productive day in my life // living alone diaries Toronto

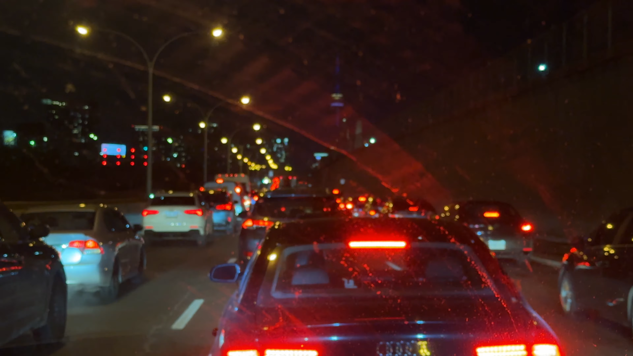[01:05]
This is the first gridlocked like traffic I've ever been in.